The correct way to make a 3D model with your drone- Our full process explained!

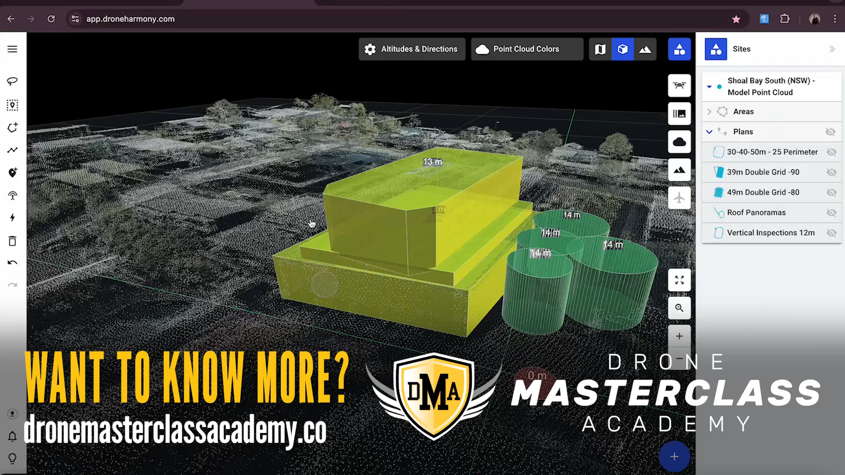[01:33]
Well, it's a super powerful application for more accurate mapping, modeling, and inspection work.
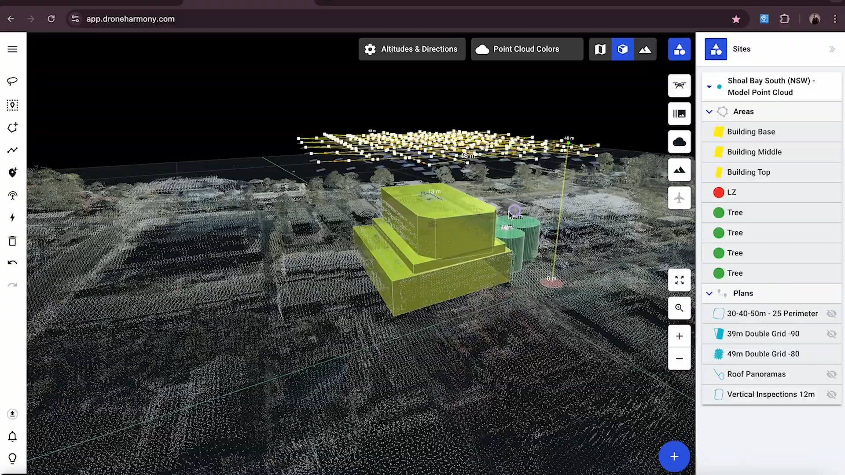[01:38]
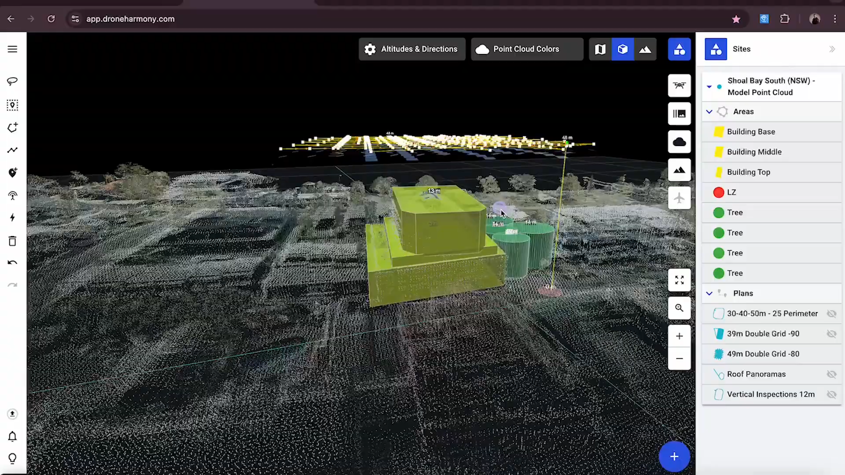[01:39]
And it's super important to plan in advance for jobs like this, especially on structures that aren't your usual rectangle. It might have different layers, and each part of that building is a different size and structure, and you want to make sure that you are capturing all of it as efficiently as possible.
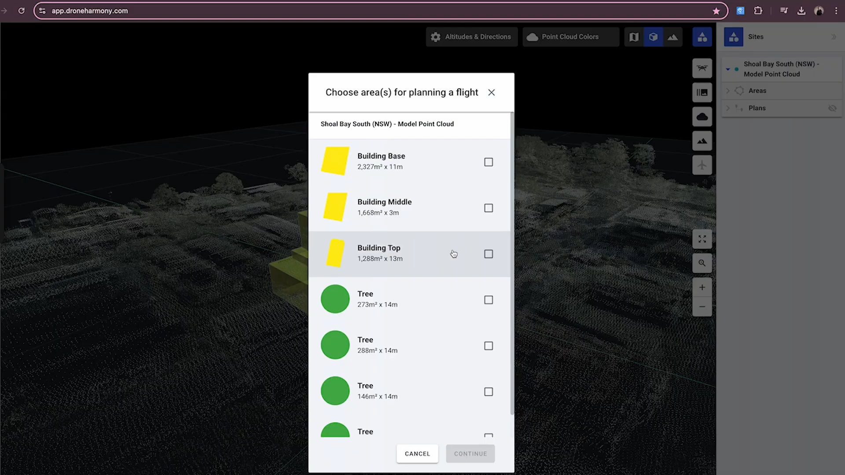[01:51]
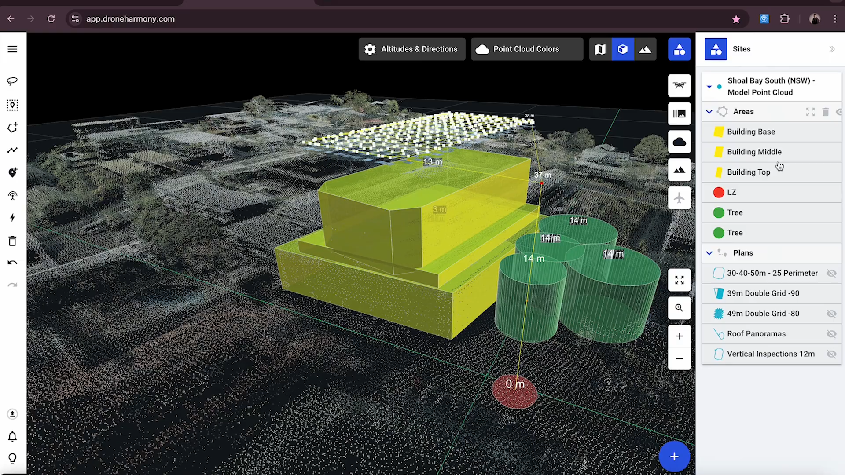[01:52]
You're not overshooting it. You're not undershooting it. It's getting the exact amount of data that you need.
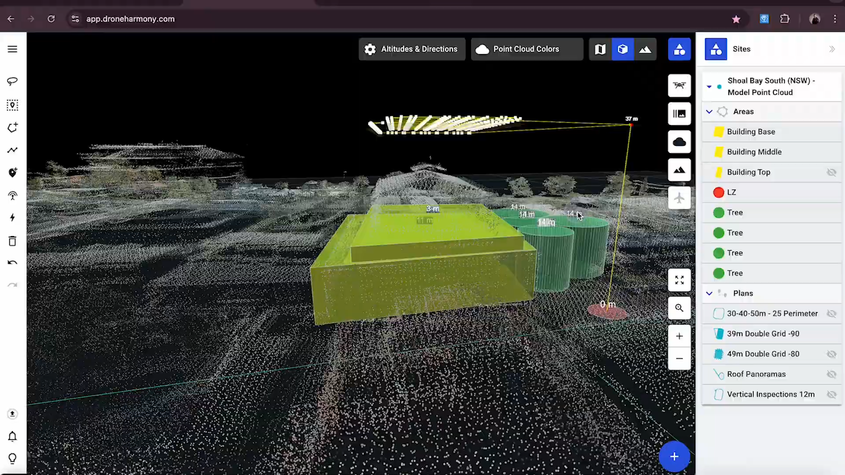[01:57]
And I'll be running through each of the different mission types in a little bit more detail.
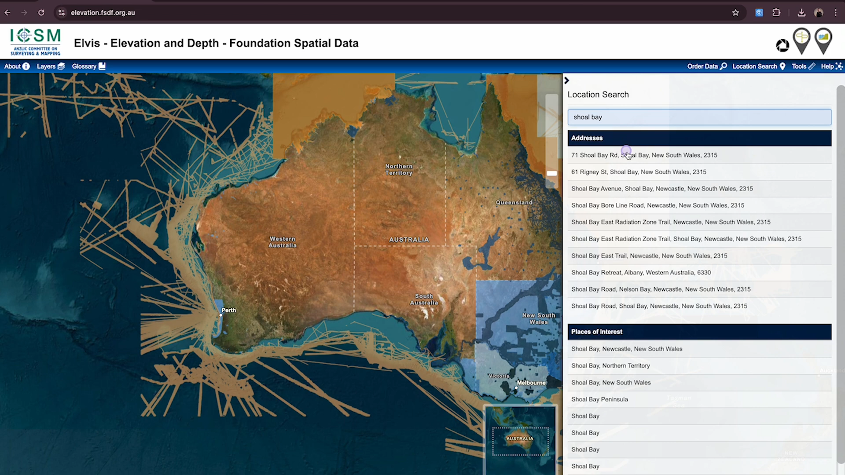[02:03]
So because this isn't a building that we can just go on location and pre-plan this, we were able to utilize some freely available data from the Elvis website,
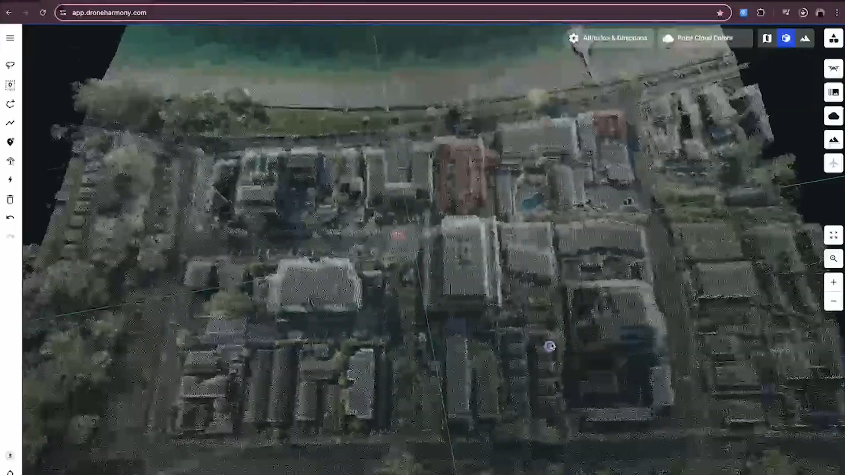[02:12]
which essentially gives us point cloud data for this location
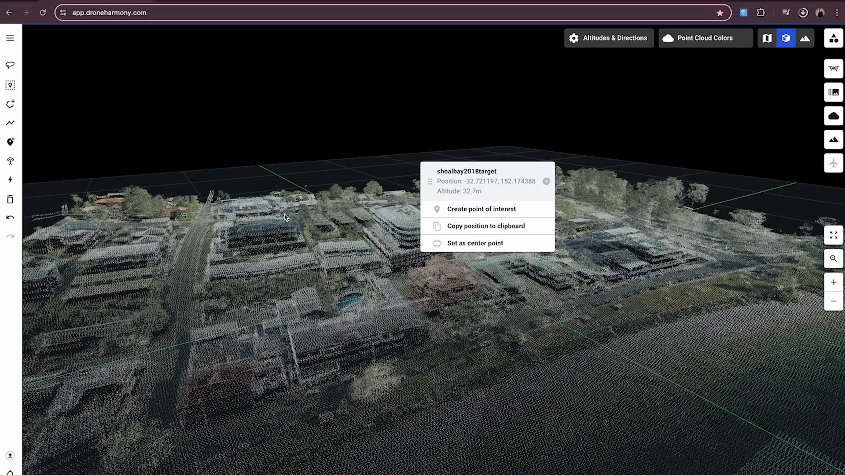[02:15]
to be able to then
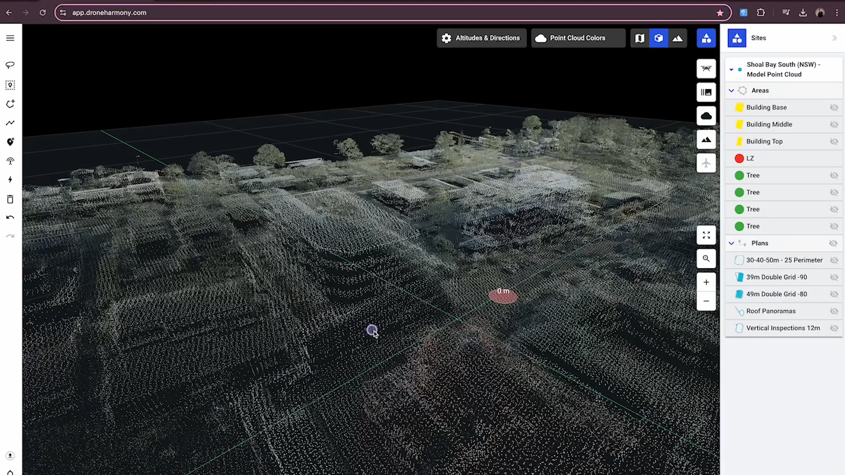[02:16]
plan our operation as best as we can without actually being there on site.
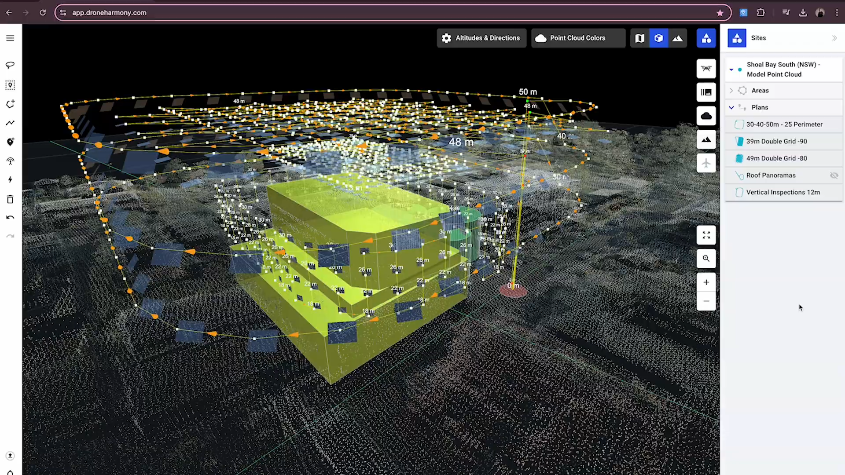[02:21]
And then once we're on site, confirming AGLs, ASLs, the dimensions of the building before we actually execute the mission.
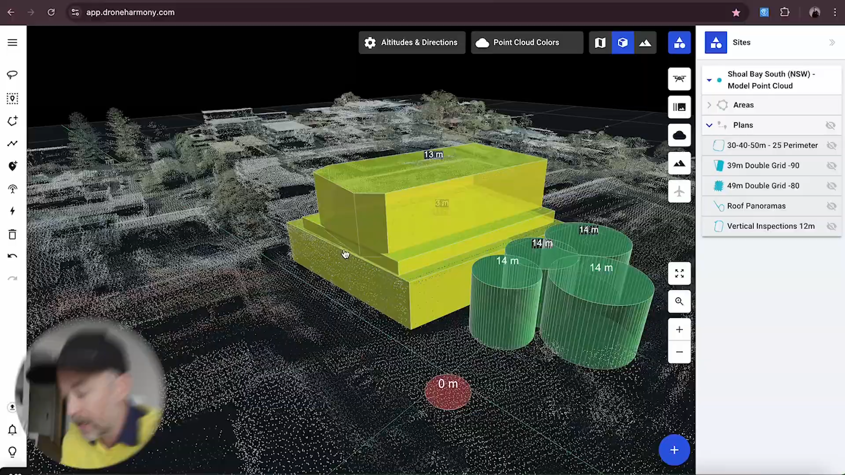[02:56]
If you want to know how to find and use our free point cloud data, let us know in the comments below, and we can show you a tutorial on how to do that. But the best way to do mapping and modeling is usually if you're on site, do a rapid point cloud. Essentially, that's just a very brief map of the area, and then run the point cloud data for you to ascertain elevation,
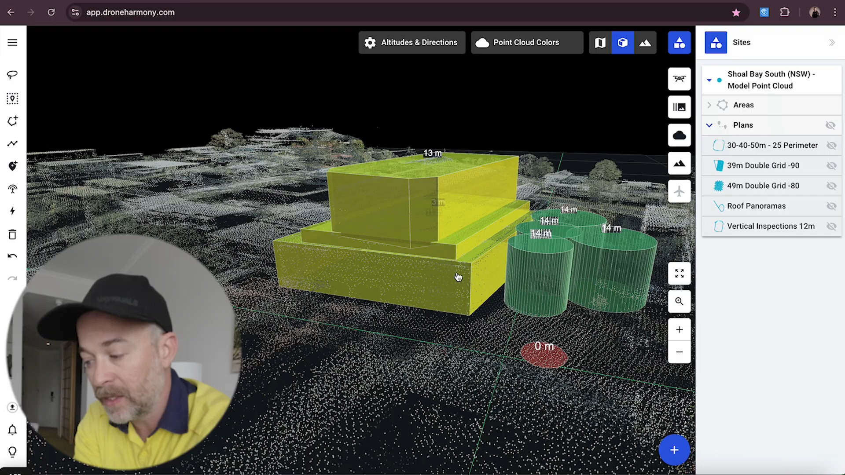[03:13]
as well as the structure's size and geometry for you to plan effectively, especially if you're using something as powerful as Drone Harmony.
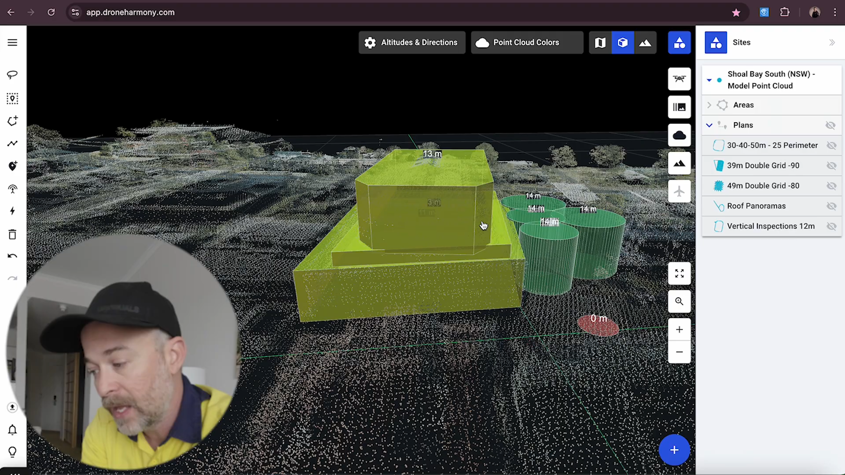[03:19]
And that also lets you know if there's any obstacles in the way, like trees like this building does have.
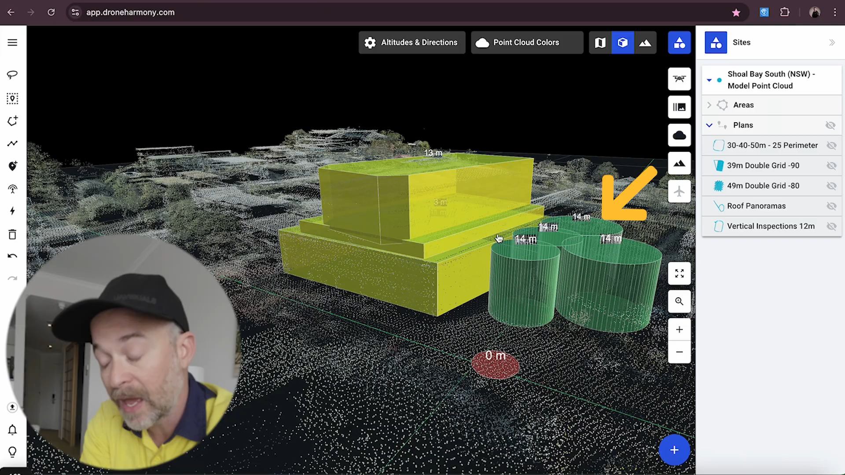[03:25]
It also has other buildings around it that might be in the way, so you can plan accordingly.
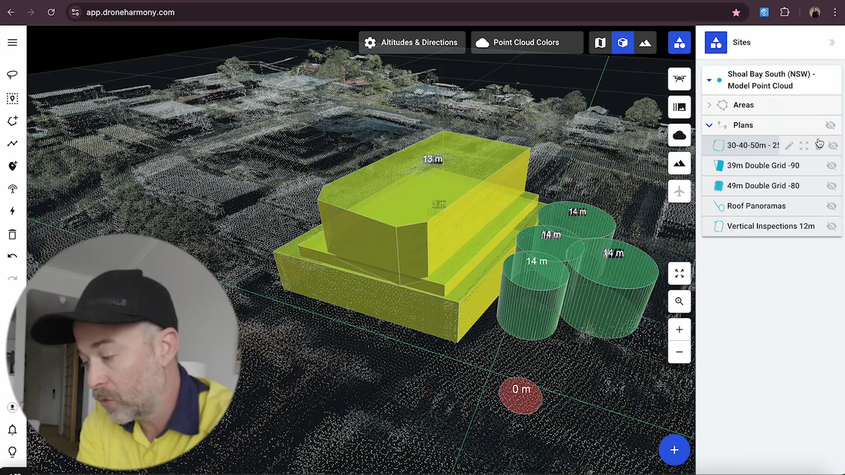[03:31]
So just to run through the different flights that we're going to be doing. Firstly, we're going to be doing just a top-down double grid, and that is quite complex.
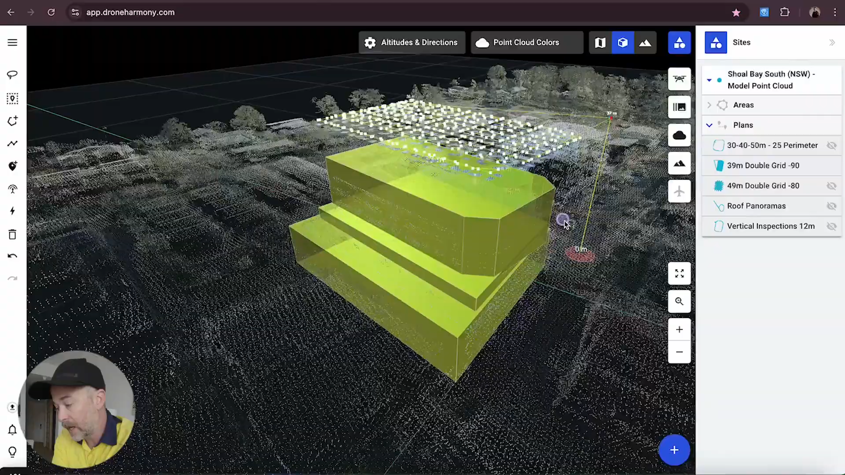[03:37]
This is going to be 10 meters above the building. And as you can see, there is a slight slant in the building itself, but we're not going to do any slope mapping.
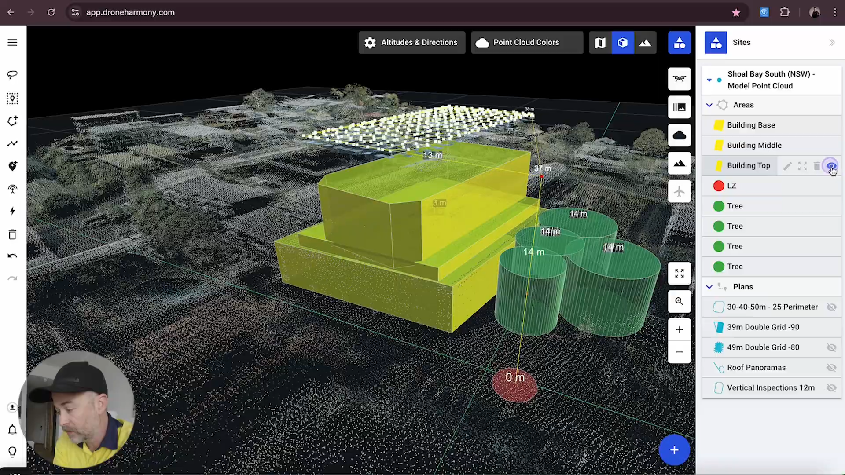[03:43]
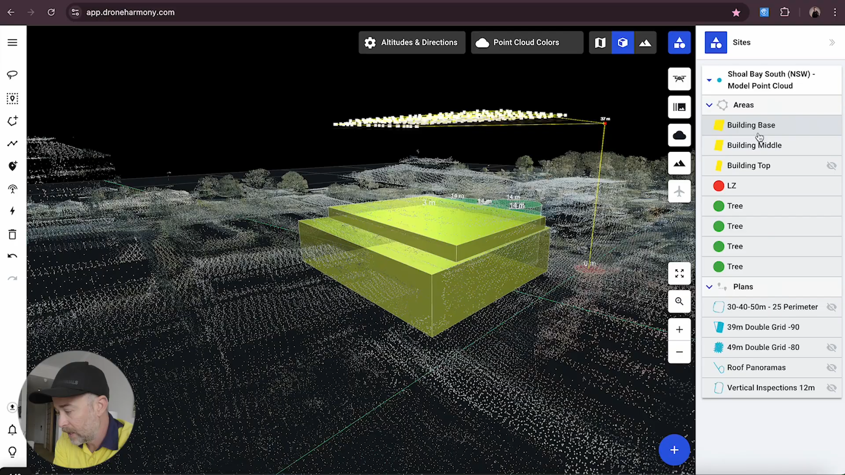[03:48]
What we'll be able to cover all that in the next we've decided to do, which is a 49 meter, which is actually from the building.
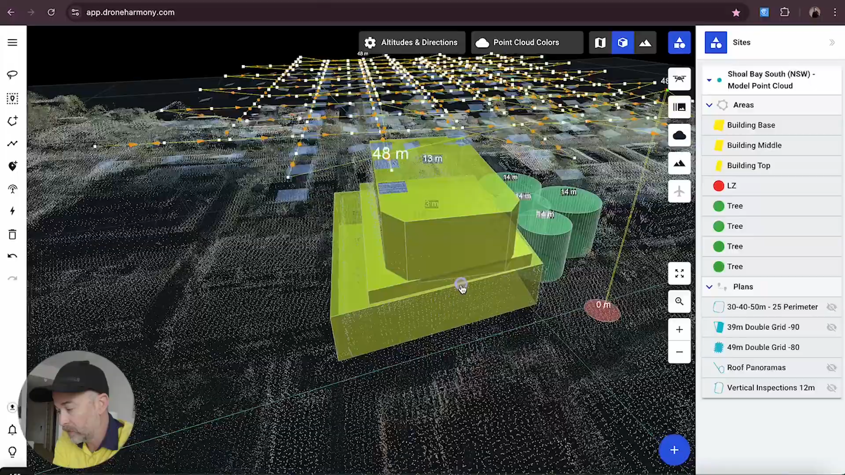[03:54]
Top is 20 meters above that. These gimbal tilts are at negative 80 instead of straight down.
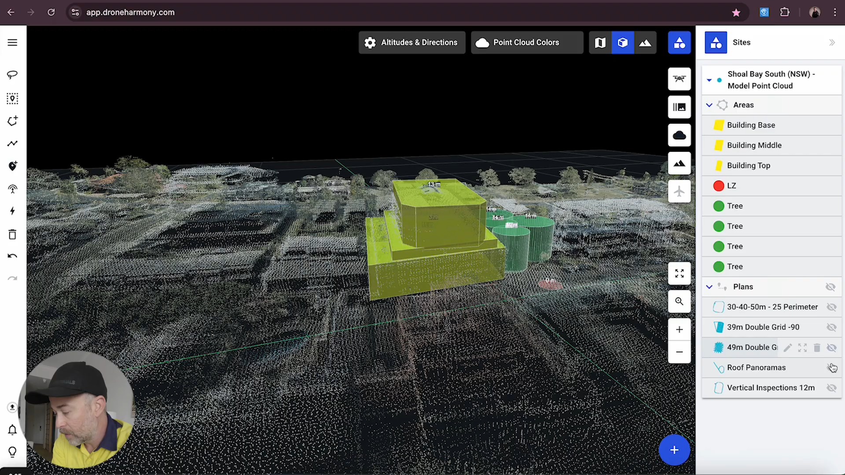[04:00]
And then the next thing that we'll be doing is a wide at 30, 40, and 50.
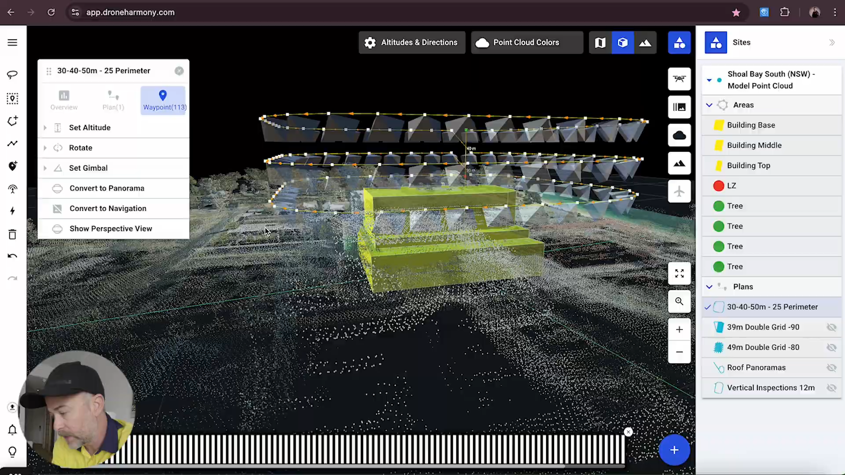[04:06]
And these all have a negative 40, just to give us some wide coverage of the overall building.
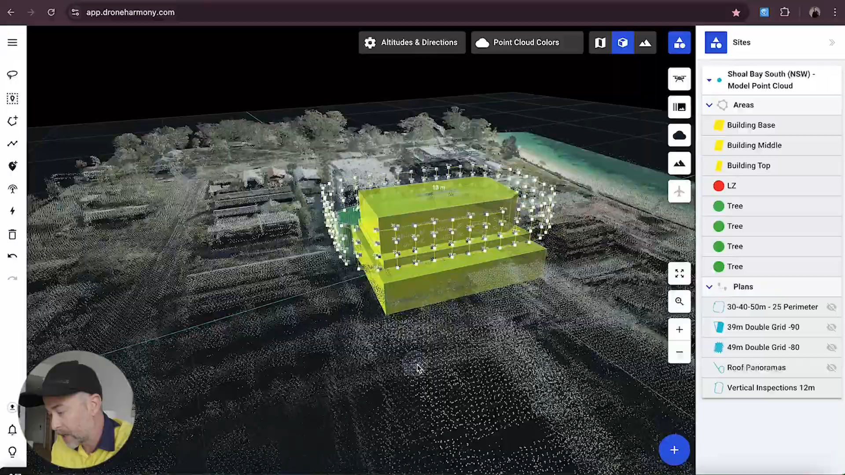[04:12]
And then the last thing we'll do is just a perimeter inspection, about 12 meters all the way around, just to get some nice detail on the side facades.